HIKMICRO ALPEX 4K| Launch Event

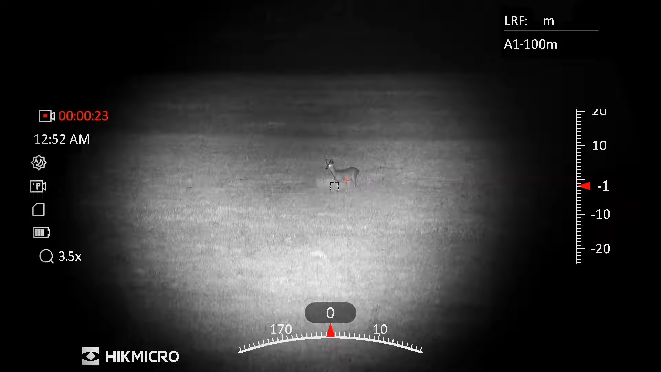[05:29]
Starting from the front, we've got our objective lens and our focus adjustment.
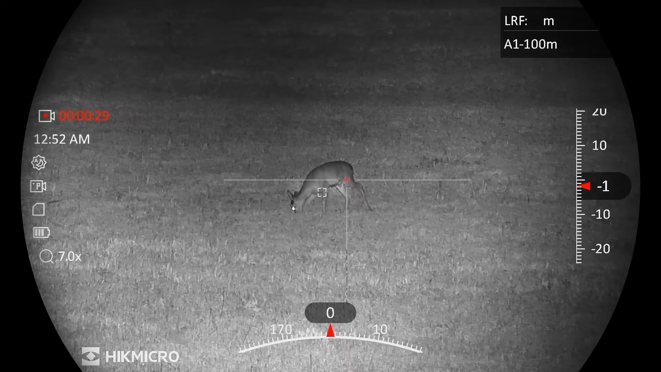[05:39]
Coming back a step, we've got a brand new feature for digital day-night scopes. This is an internal adjustable aperture.
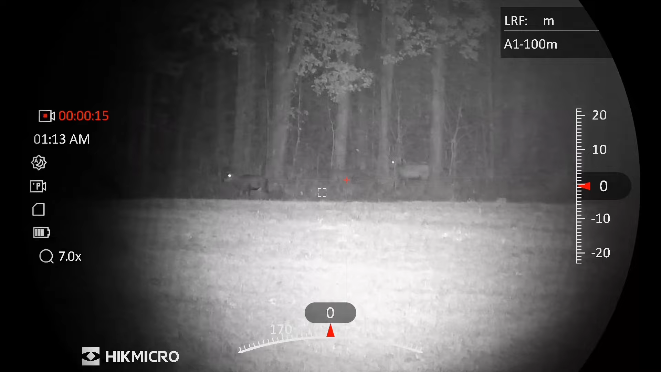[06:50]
That's going to improve your accuracy both in understanding the distance to the target, which can be difficult to judge in daylight and in darkness,
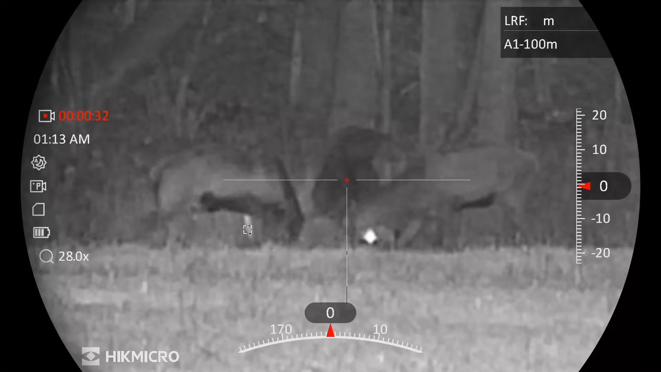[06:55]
but also then it calculates precisely where that holdover
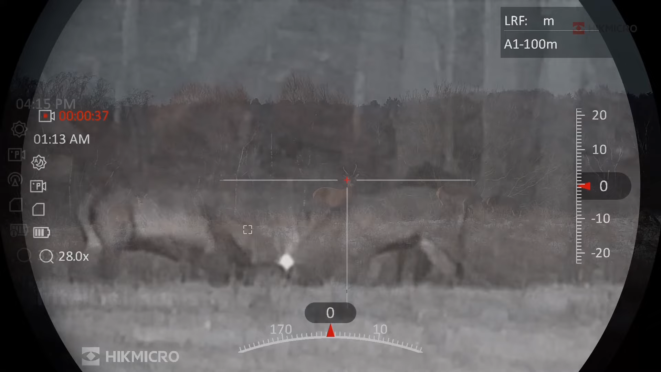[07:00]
point is and allows you to make more accurate shots all of the time. The Alpax 4K is also available without the rangefinder if you don't think that's useful for your shooting style.